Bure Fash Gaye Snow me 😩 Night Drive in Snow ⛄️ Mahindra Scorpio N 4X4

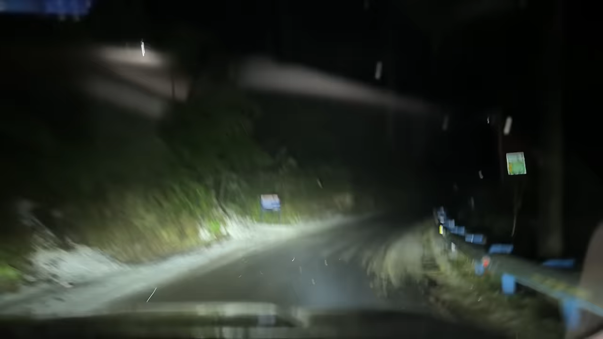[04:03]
है रात में अब यह क्या कर रहे हैं यह क्या कर
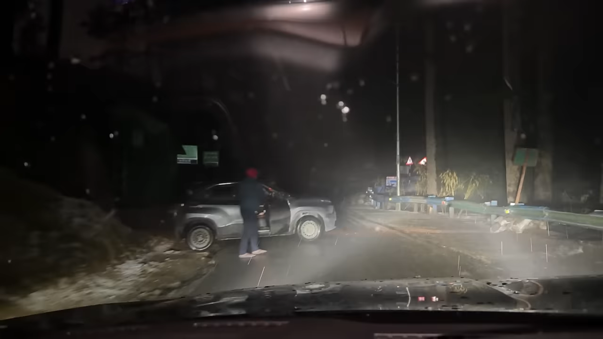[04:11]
रहे हैं यह बीच और बीच गाडी मूंडे का मतलब बनता है
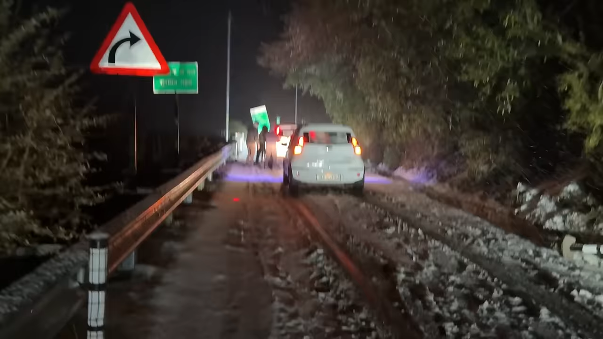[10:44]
अब जाए को एसे चल जा रही है और यह भाइसाब भी खड़े बें इंतार कर दें एको स्पोर्ट को थक्का मारा जा रहे है कैसी यार मेरी फैड़ेट गाड़ी को दख्टा में दिल पे साफ लोठ
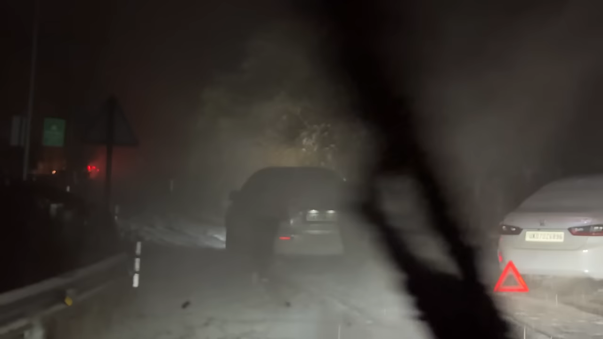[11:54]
टायर जल गए उच्छों अभी बिच भी ले जागो वह खली आ है जला है तैर जल जाय मेंसर लिएसु जी को ब्लॉगिंग को देखें वहीं अभी हस ह्रें
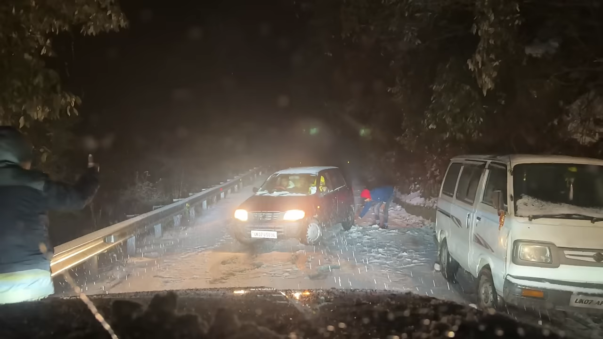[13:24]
लगाता हम निकल चुके हैं पर यह सामने एक और लोड अल्ट हमें मिल